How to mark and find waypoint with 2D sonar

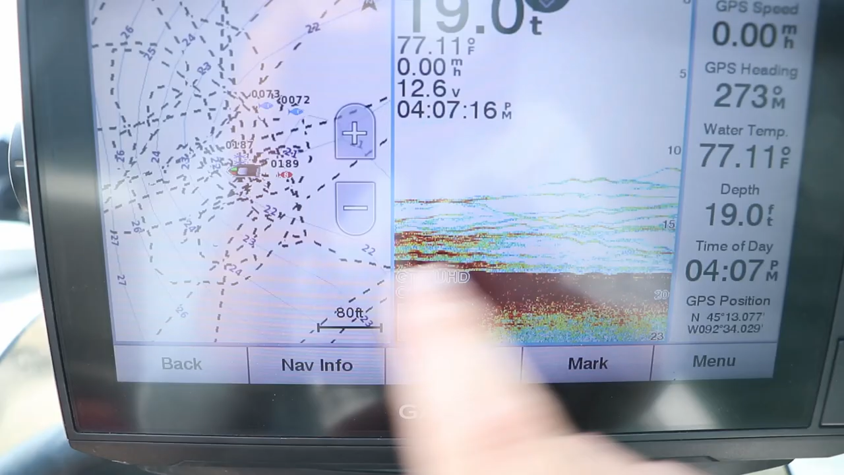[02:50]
On screen: depth 19.0 ft, water 77.11°F
and you find the brush pile or weed line that you want to help navigate back,
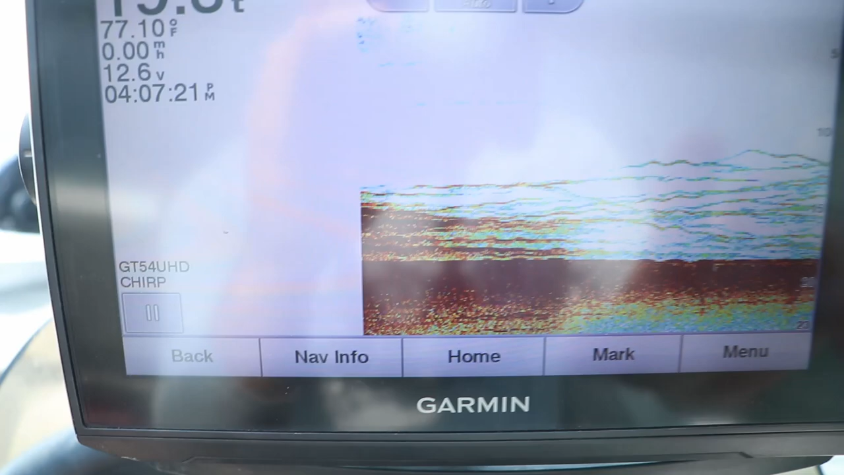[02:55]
On screen: water 77.10°F
you've got to remember that 2D sonar, multiple frequencies here, or we're going to go to beam width.
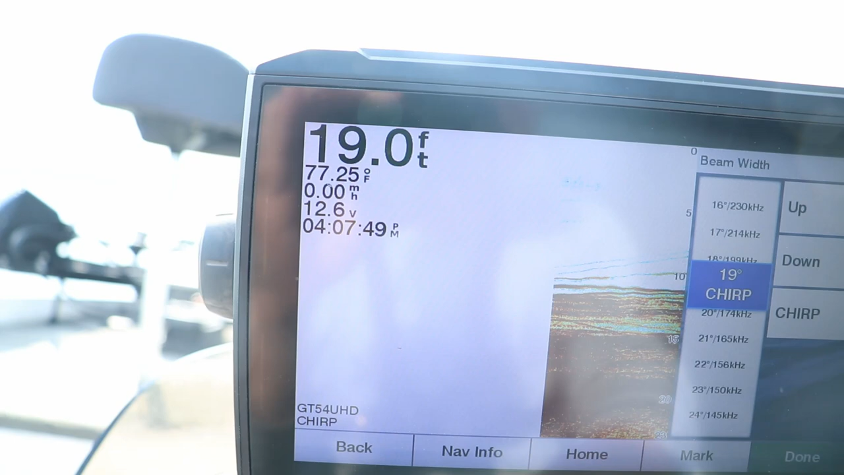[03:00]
On screen: depth 19.0 ft, water 77.25°F
That's where we're going to go to. Go to beam width.
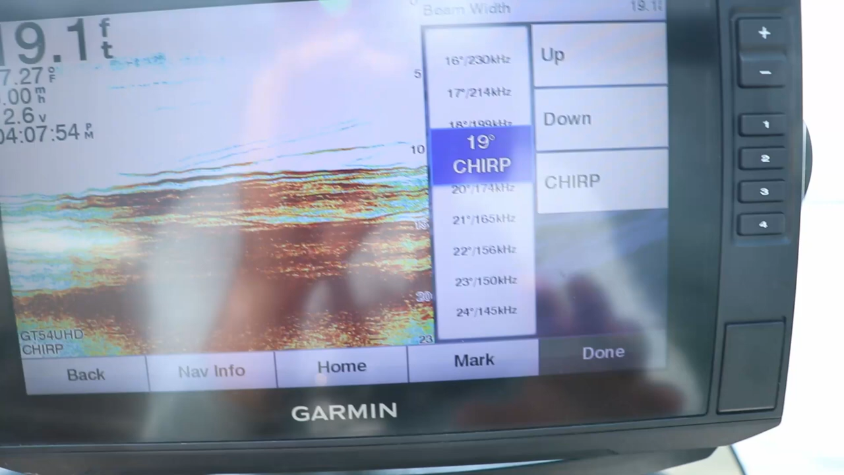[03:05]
Now, on older models, it's going to have a dual beam system, 83 kilohertz or 200 kilohertz.
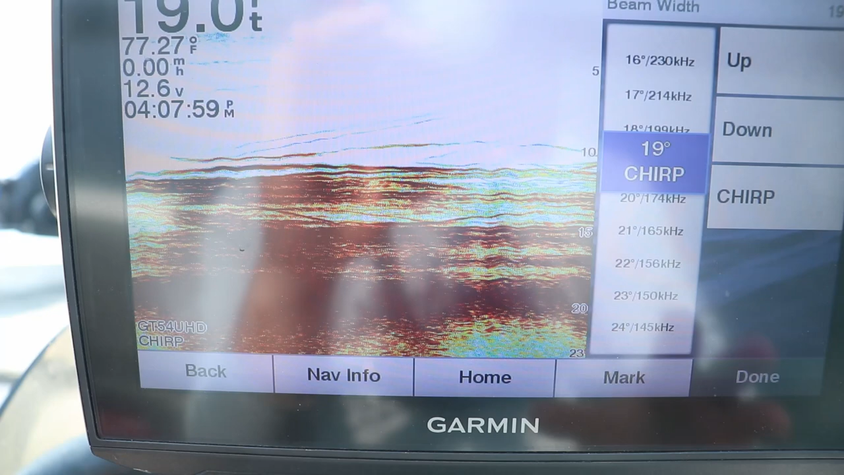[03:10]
On screen: water 77.27°F
Now, if you remember from the first video that I did, 83 kilohertz is a one-to-one ratio, which means it's a wider
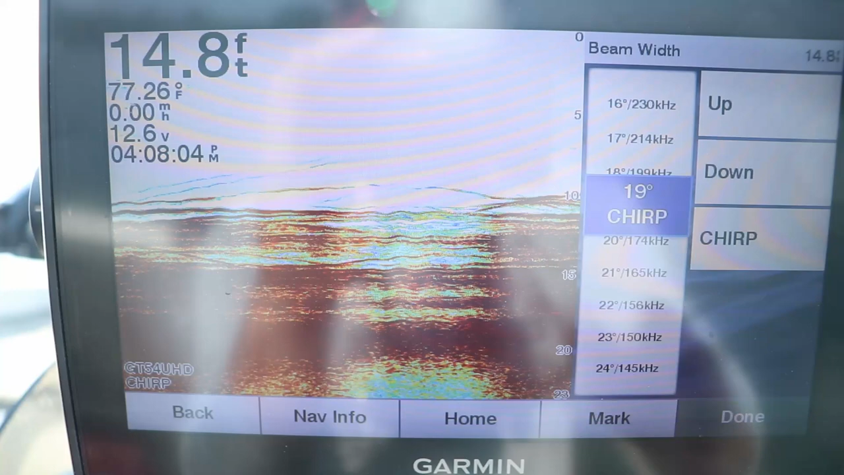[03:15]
On screen: depth 14.8 ft, water 77.26°F, speed 0.00 mph
diameter of a cone, which means if I'm in 15, 17 feet of water,
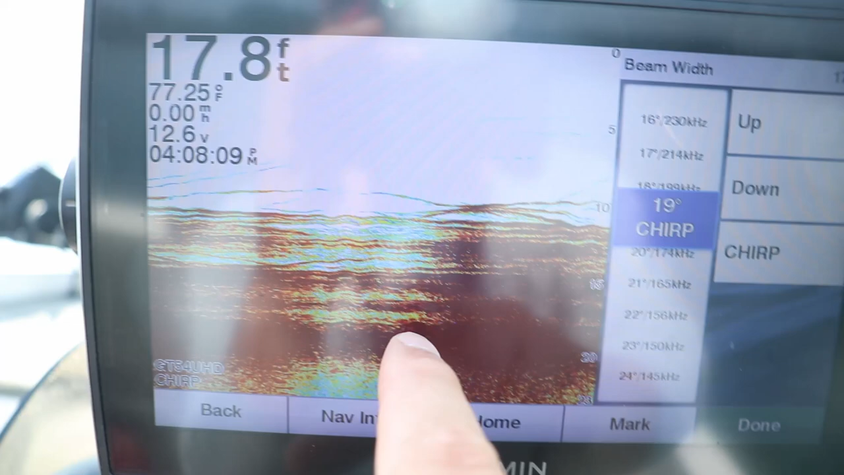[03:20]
On screen: depth 17.8 ft, water 77.25°F
I'm going over another brush pile right now, so it's jumping, but let's say I'm in 20 feet of water.
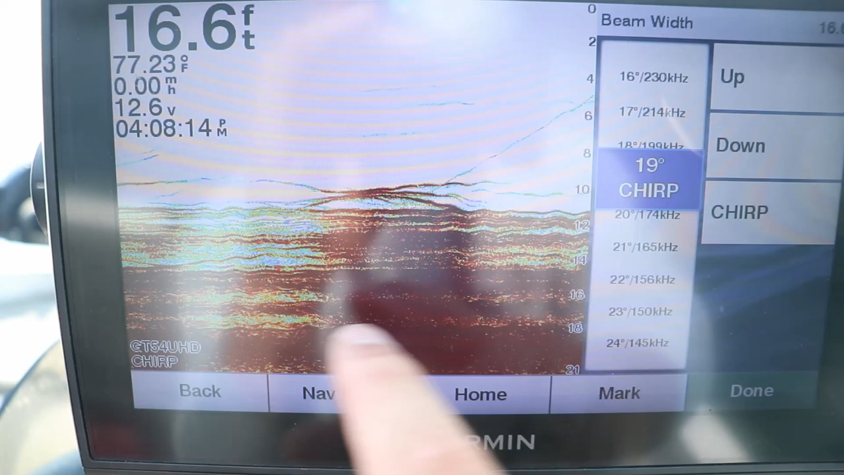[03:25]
On screen: depth 16.6 ft, water 77.23°F
That cone is covering 20 feet of the lake bottom, but if I'm using 200 kilohertz, the cone's only covering a third of that.
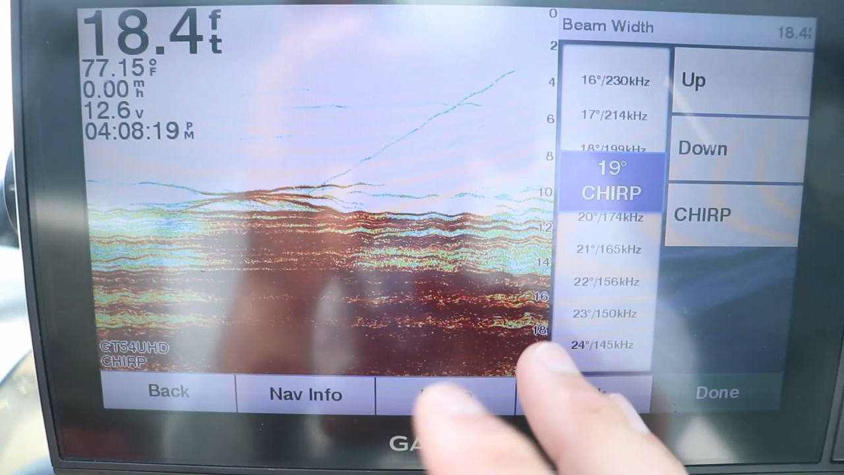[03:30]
On screen: depth 18.4 ft, water 77.15°F, speed 0.00 mph
So, to help you kind of find your brush pile with 2D sonar,
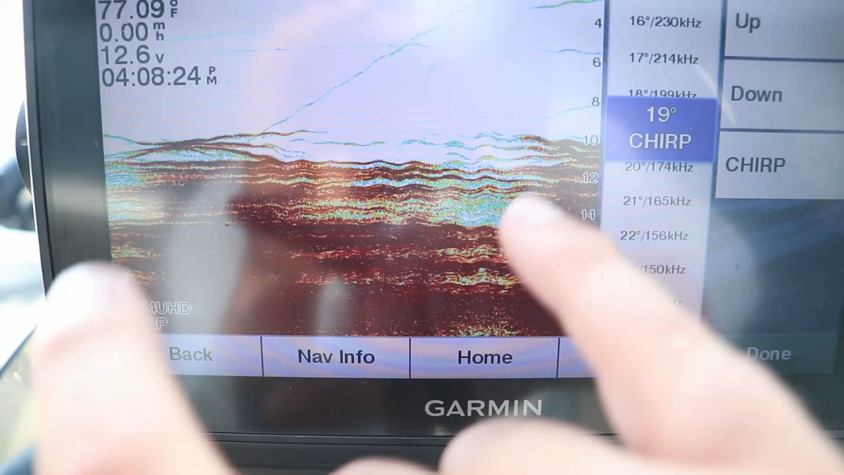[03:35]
On screen: water 77.09°F, speed 0.00 mph
I would recommend the largest angle that you can get,
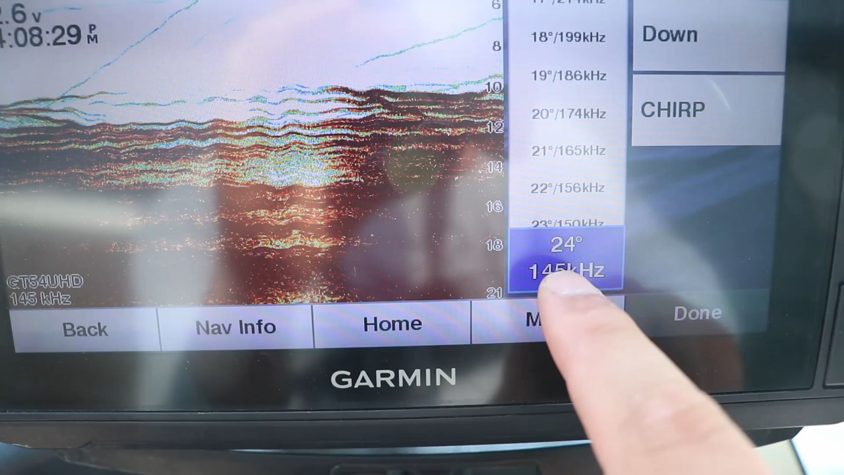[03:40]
which is also the smallest frequency, which in most cases is 83 kilohertz. Now, this unit has a frequency from 230 kilohertz down to 145 kilohertz.
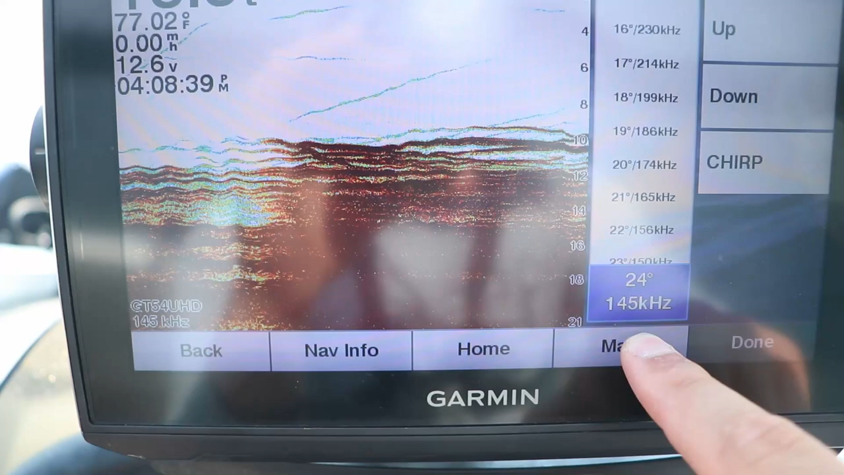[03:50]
On screen: water 77.02°F, speed 0.00 mph
It also has this chirp function. What this does is uses multiple frequencies within the same range to give you hopefully a crisp, clear picture.
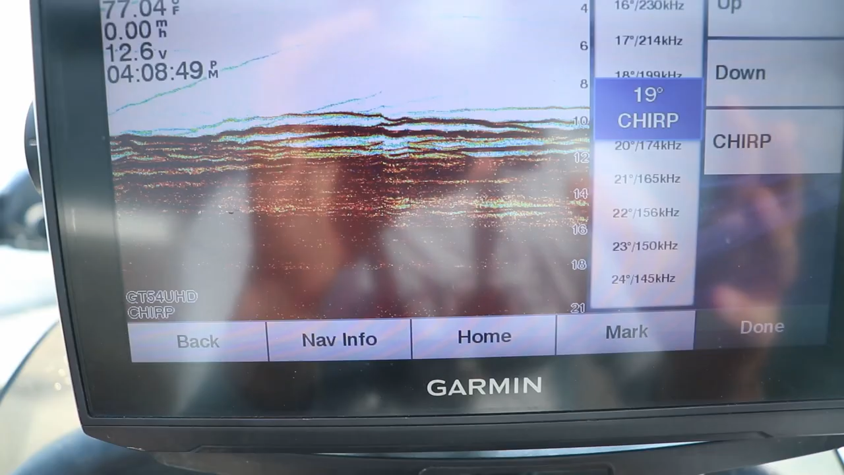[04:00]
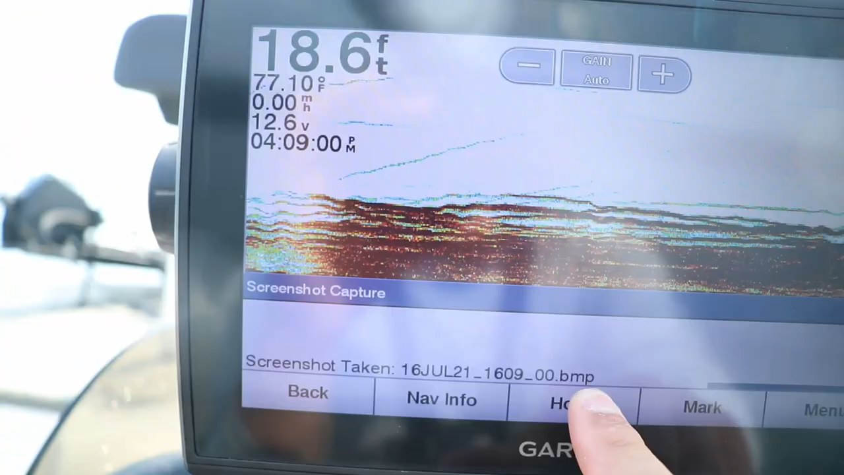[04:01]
On screen: depth 18.6 ft, water 77.10°F
Now, remember, if you're drifting over the top of a brush pile or something like this,
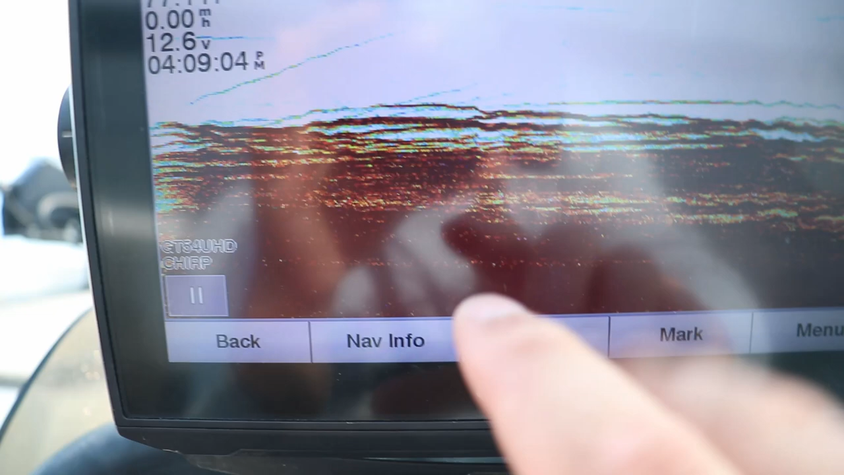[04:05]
these longer lines, the transducer's up in the right-hand corner.
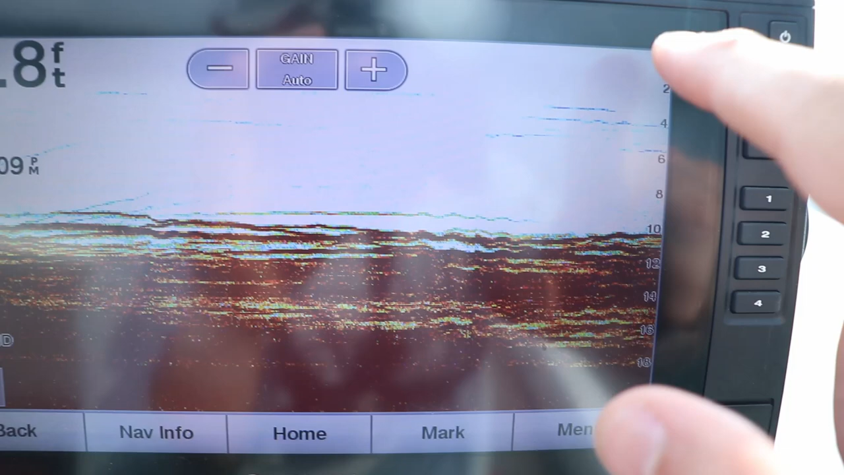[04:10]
It's going to send that signal down and bounce back, so anything that shows up right here on the far right edge that's directly under your transducer. Anything moving from right to left is historical data,
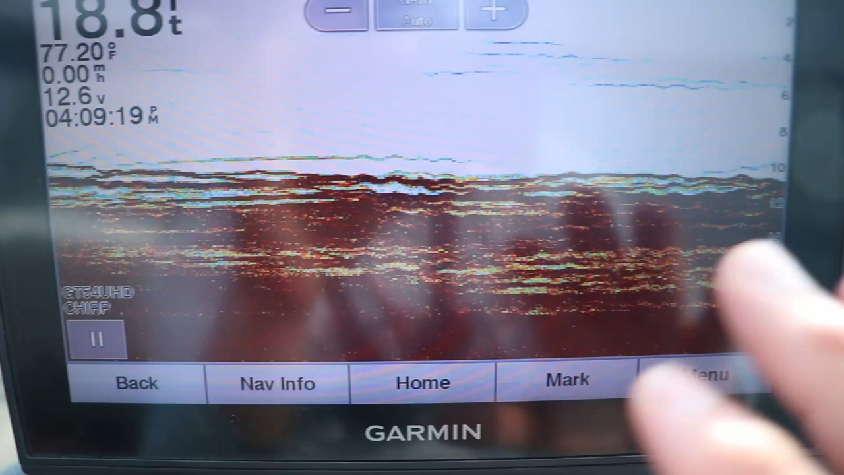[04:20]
On screen: water 77.20°F
typically when you're trolling around, but you can see I'm not really moving. So, I'm probably sitting right over the top of the same exact log or piece of brush.
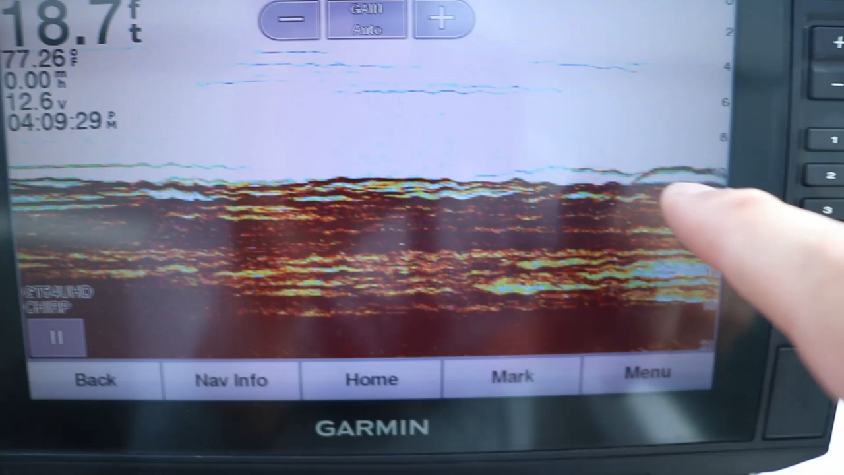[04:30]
On screen: depth 18.7 ft, water 77.26°F, speed 0.00 mph
I'm thinking that might be a fish. So, this fish slowly swam up and slowly swam back down to the brush pile right there.